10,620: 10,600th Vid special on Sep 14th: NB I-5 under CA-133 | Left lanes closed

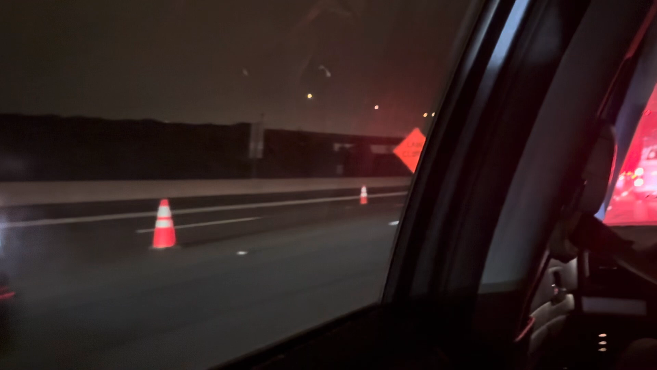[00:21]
Pero no hay ningún accidente en la construcción, ¿verdad? Es que trabajan en la noche,